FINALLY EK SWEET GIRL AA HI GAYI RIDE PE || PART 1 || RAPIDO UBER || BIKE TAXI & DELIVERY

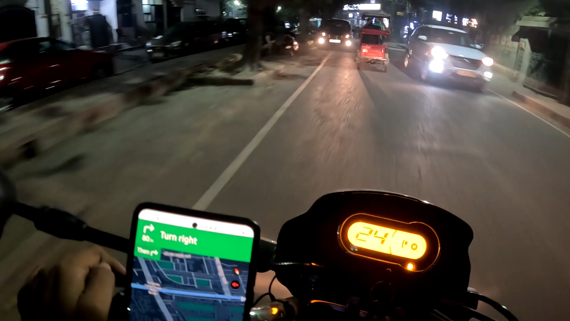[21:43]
एक और राइड आई है सिविल लाइंस की, मतलब सिविल लाइंस ले जाना है।
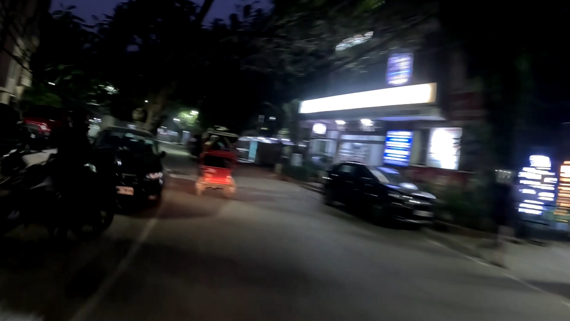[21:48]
ये एरिया मेरे को पता नहीं कौन सा है, लेकिन DU के आसपास का है एरिया।
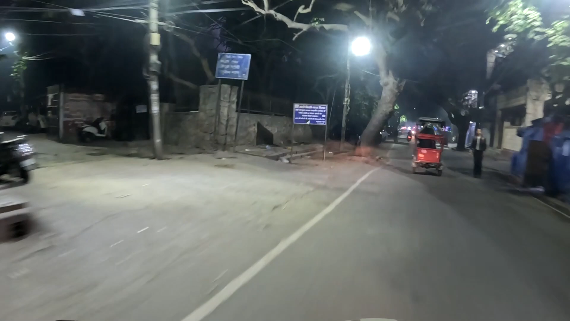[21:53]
तो यहाँ से राइड लेना है, राइड ले लेता हूँ।